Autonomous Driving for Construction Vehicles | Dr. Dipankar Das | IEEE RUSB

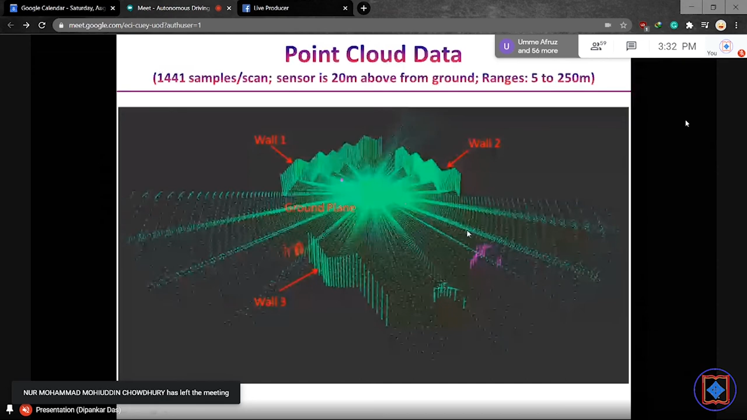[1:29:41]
And after optimization, we successively add the plane. At first we add the ground plane and then we add the wall plane one. Then we add the wall plane two. Then we add the wall plane three.
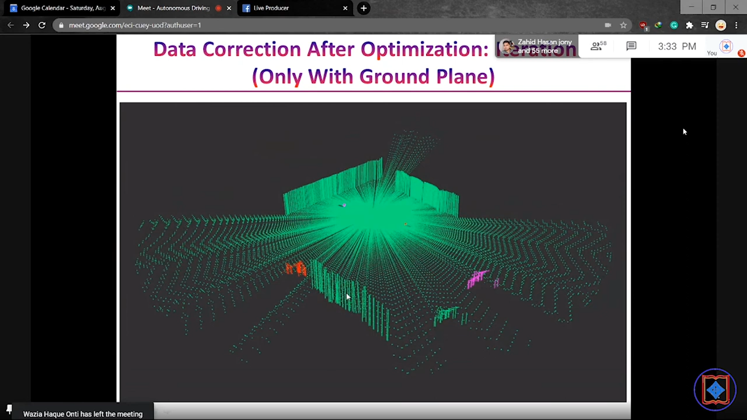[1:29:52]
Successively correct the data and add to the post graph. And it can be shown that it is more effective if we add the plane successively. A small correction of data, then extract another plane and add to the post graph. So this kind of successiveness search of the plane
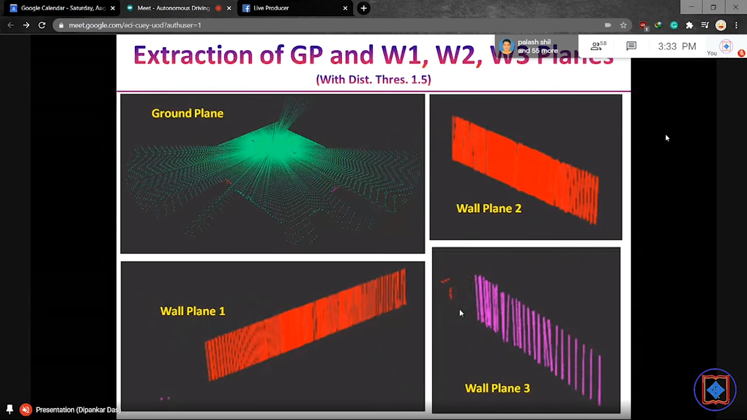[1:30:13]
can accurately smooth the plane and eliminate the wave inserts.
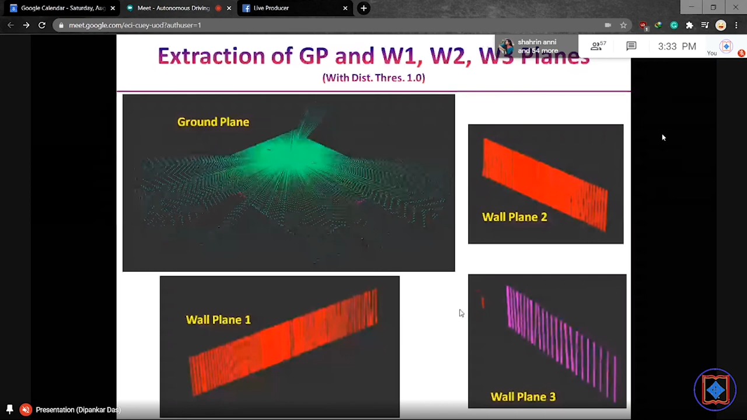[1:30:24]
So you can see the plane can be more accurately determined. And after different iteration, we can get more smoother and smoother results.
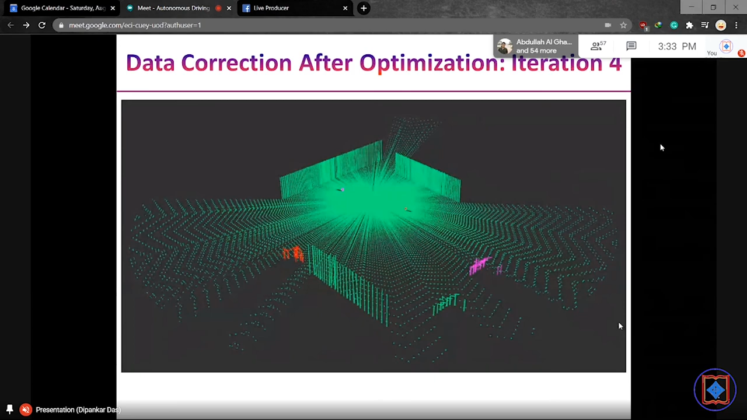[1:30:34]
And finally, we are able to extract some small structure from the data. This kind of structure can be recovered from the data.
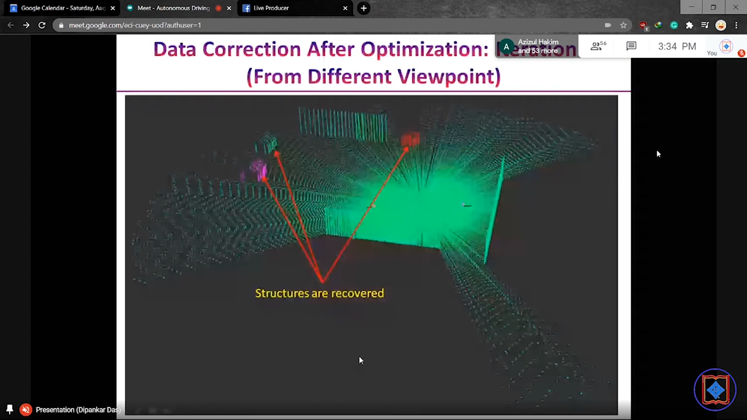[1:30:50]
So in summary, successive addition of plane gives us more improvement to the result. So it gives us more opportunity to detect more plane,
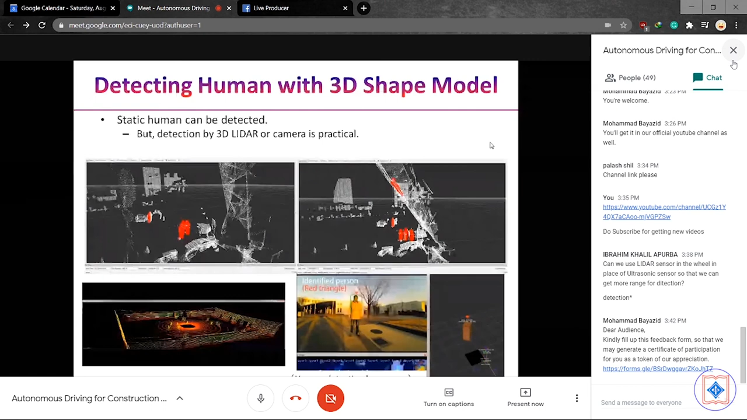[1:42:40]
So in wheel, we need to detect very short range sensors. So here is the ultrasonic sensor is enough. But in case of environmental, since the environment, we need to detect a long range of data.
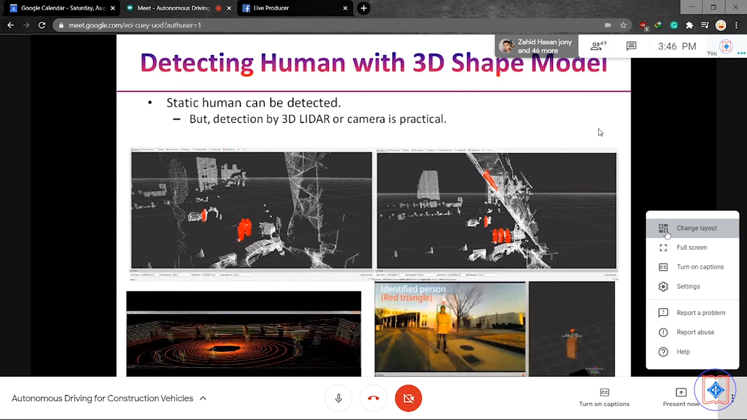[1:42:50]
So in this case, we use the LiDAR sensor